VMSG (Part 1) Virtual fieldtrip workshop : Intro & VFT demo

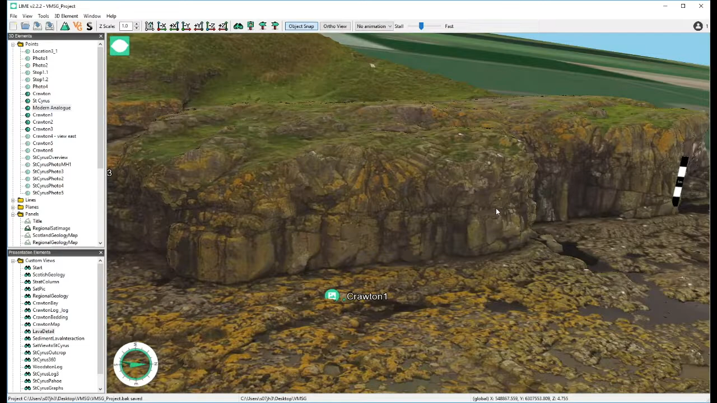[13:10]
which is also rotated uh you can see that there are there are some sort of joints which i as a sedimentologist assumed was were kind of compensational stacking of different flows but john millet from oslo uh he came out to the field with me one day and told me that this was no this was all one big flow about nine meters thick and that these were just effectively
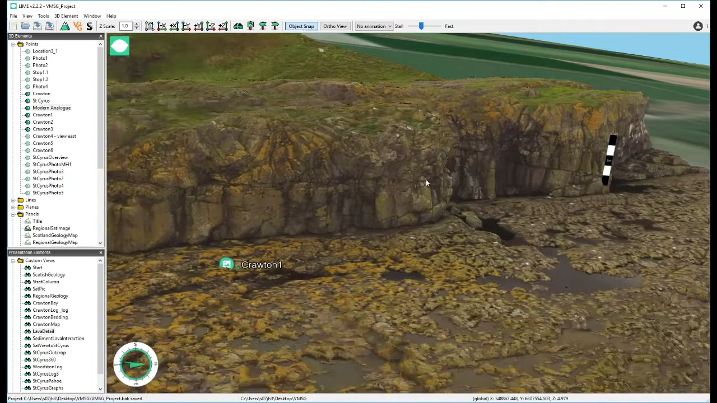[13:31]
cooling joints we can look at a little bit more detail we can just pull up some photos a small child for scale again you can see those surfaces
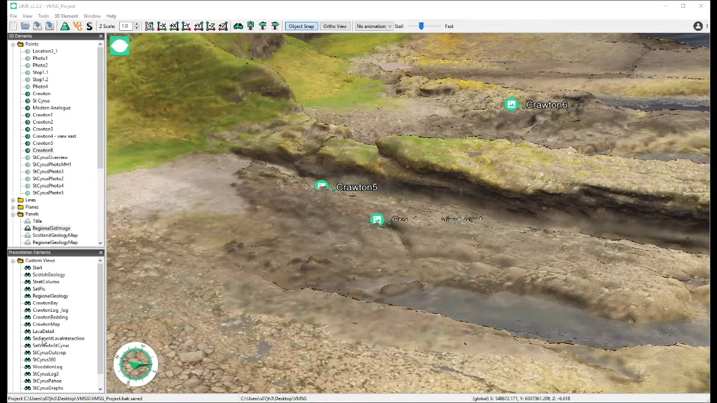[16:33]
of talk about the geology here and everything as much as i know but um the best thing i yeah my my sort of um um the main reason for all of this is really to sort of just show you what's possible with the uh with the with the technology so again five meter scale bar sitting in there
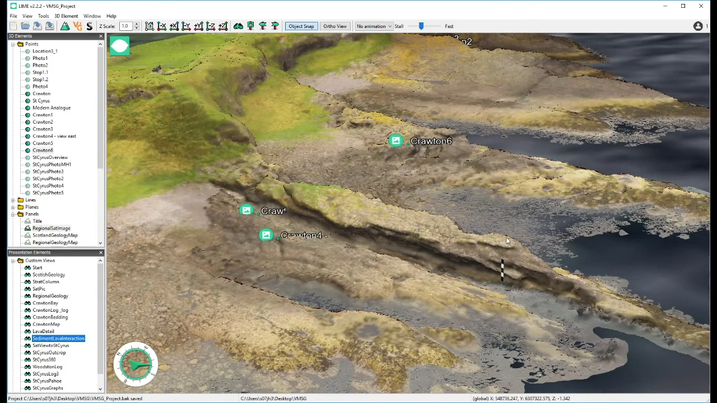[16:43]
so we're going to fly down the coast now we're going to go up stratigraphy slightly we're going to go from the crawton volcanics up to montrose so this nice sandy beach here uh
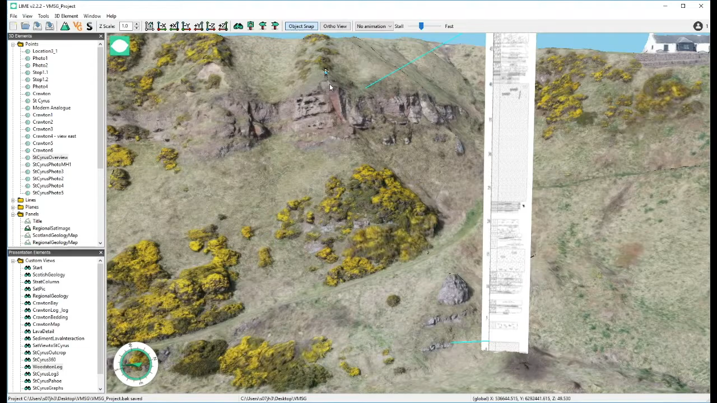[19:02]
with with again with sediments the sediments this time now are a little bit finer grained um they're still quite coarse but they're not sort of dominated by pebble and cobble and boulder
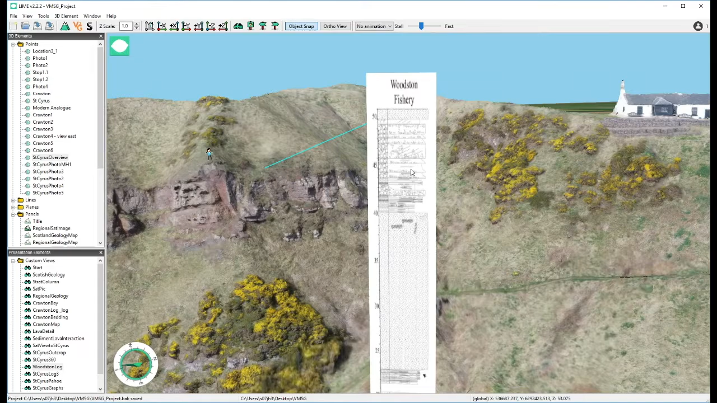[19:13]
conglomerates um same sort of depositional environment fluvial systems and and